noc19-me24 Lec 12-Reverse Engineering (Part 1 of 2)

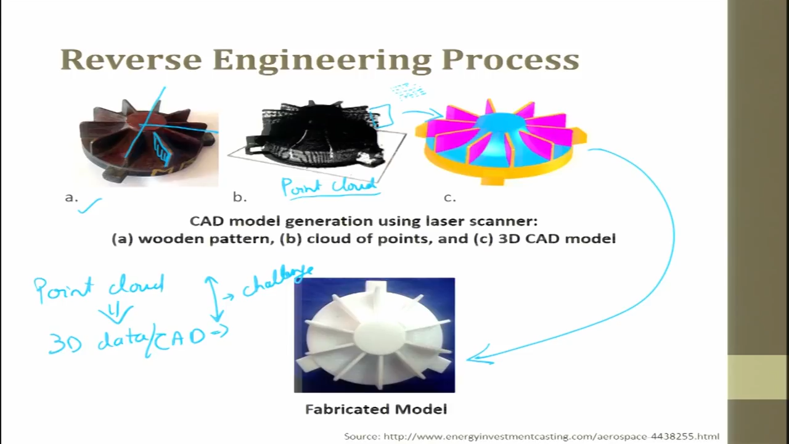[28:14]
if it is a straight line if you can measure the depth I can sweep this and get the data. But in reality when there is a 3-D object where there is varying radius for example, your face varying radius. So, getting point cloud data is a challenge and then working of the data converting or smoothening out effect is very difficult.
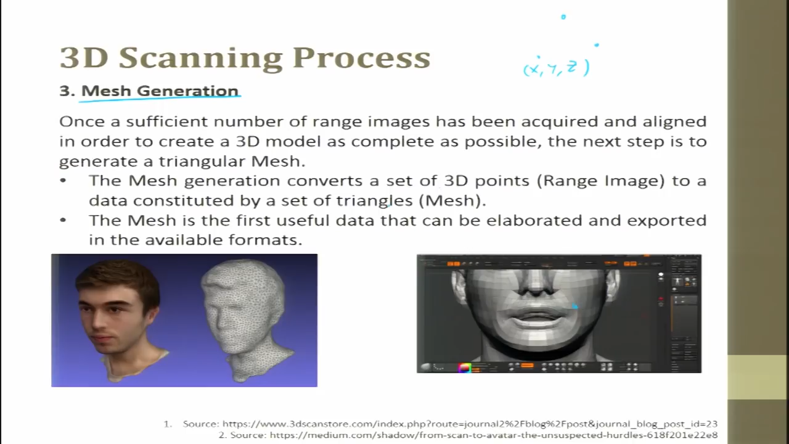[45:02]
But this is how we do it. Mesh is to, is to generate convert a set of 3D points to a data constituted by a set of triangles, that is nothing but mesh. Next, we do post processing. Post processing is every operation that involves the enhancement and finishing of the meshes. So, here they call it as patchwork, patchwork on a CAD data. Today, there are several tools also available to do patchwork. So, what it does is, it sees the extreme point of the data and it next sees the other extreme point of the data,